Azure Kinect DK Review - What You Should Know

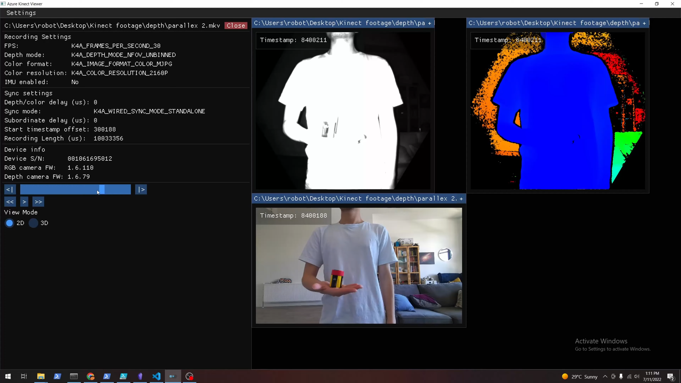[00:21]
I don't know if this is gonna be the best sensor for your particular application but I'm gonna try to tell you all the things I wish I knew when I was buying this for the first time.
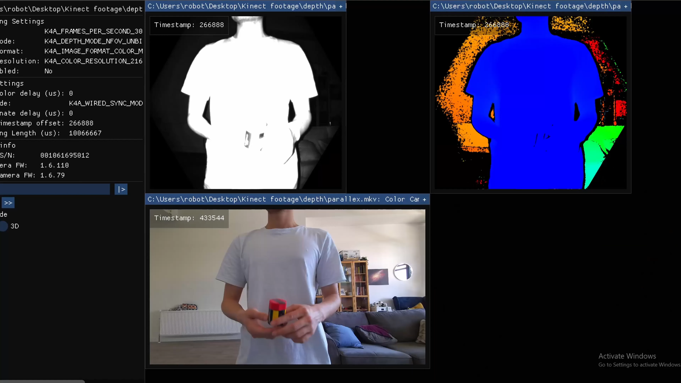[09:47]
to the infrared depth sensor you
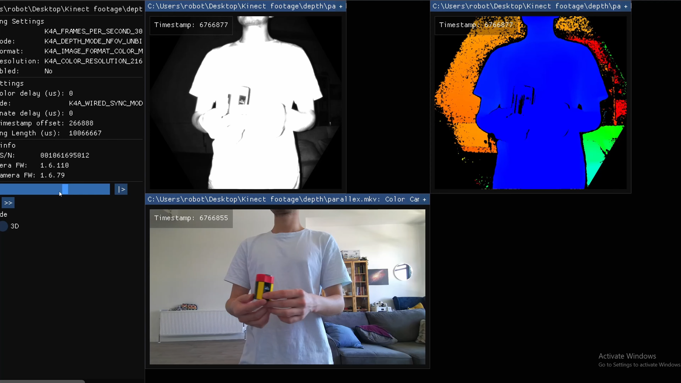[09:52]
will notice a parallax effect if you were to project the color onto the depth point clouds.
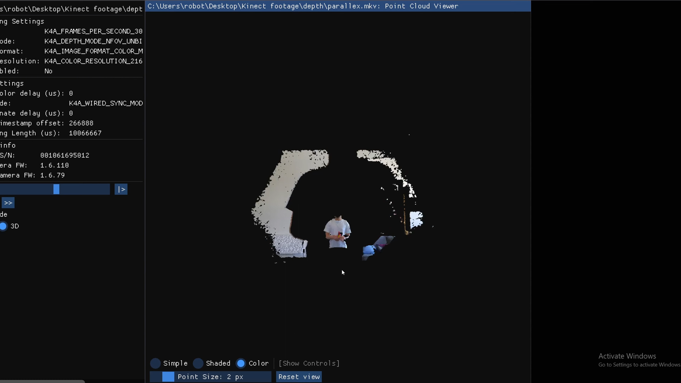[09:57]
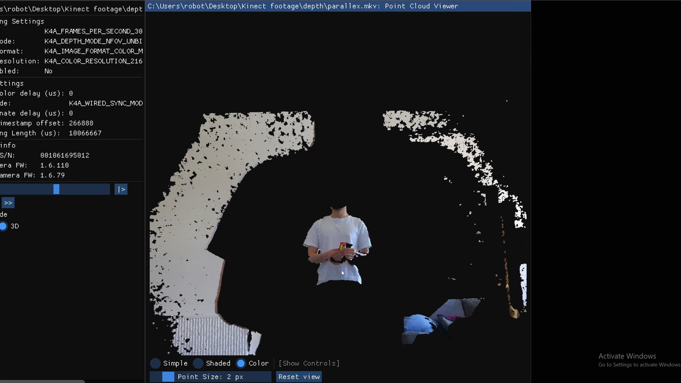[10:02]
So this is because the infrared sensor can see
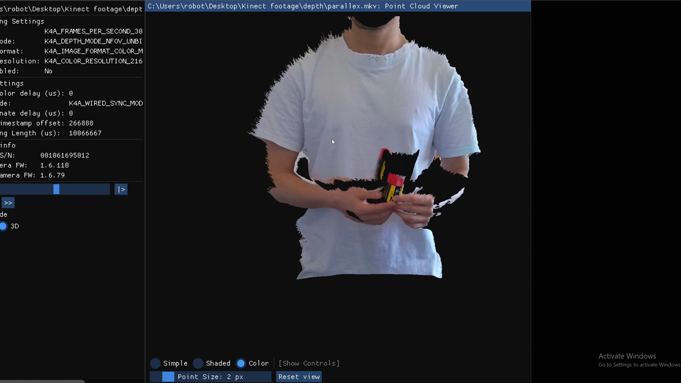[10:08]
the parts of the scene that the color sensor cannot due to occlusion and
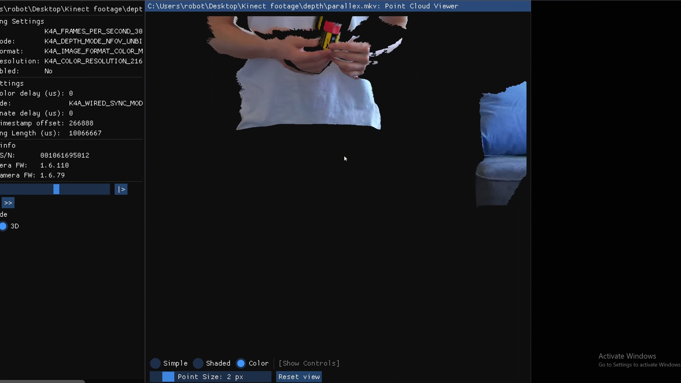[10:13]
if you were to project the point clouds what you
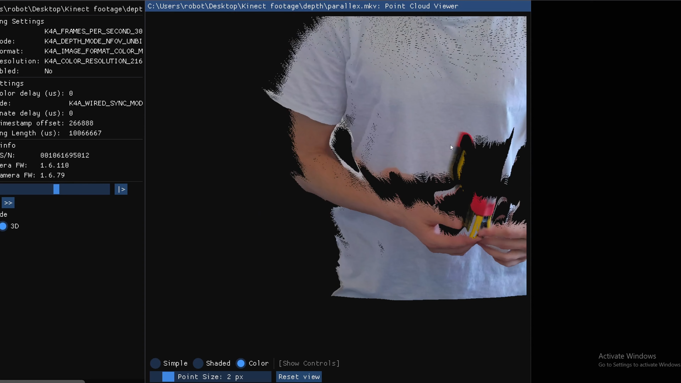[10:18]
usually expect to see is some of the foreground color being projected onto the background.
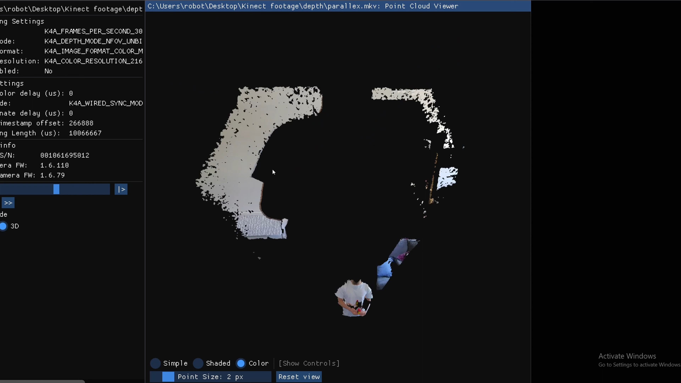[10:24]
Of course that's something you need to watch out for if your goal is to create color accurate 3d reconstruction or perhaps if you want to use color icp for localization.